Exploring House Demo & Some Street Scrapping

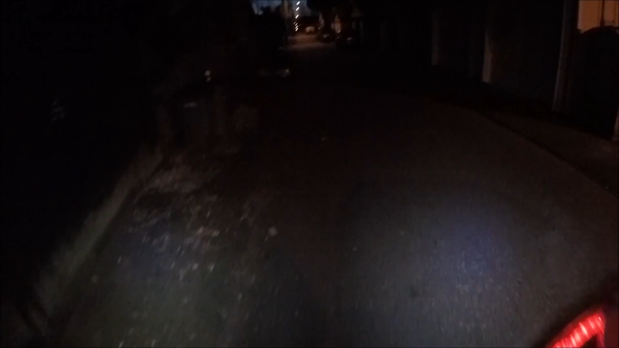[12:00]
still in the same block, and this trash, everywhere, no cord,
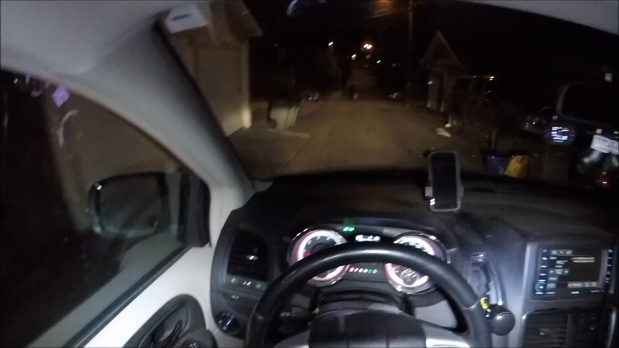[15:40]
two pots on the side there, two pots on the side there,
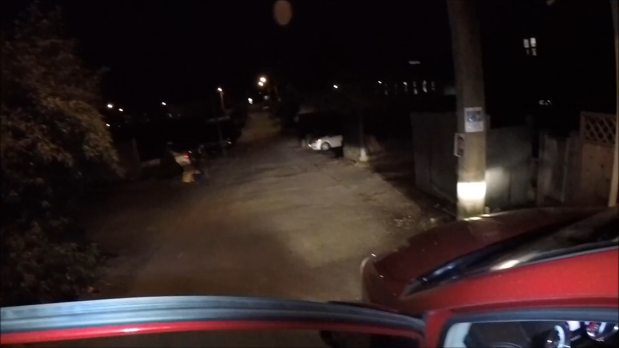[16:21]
there's something for everybody, bottles for those people, scrap metal for me, so two stoves, nice,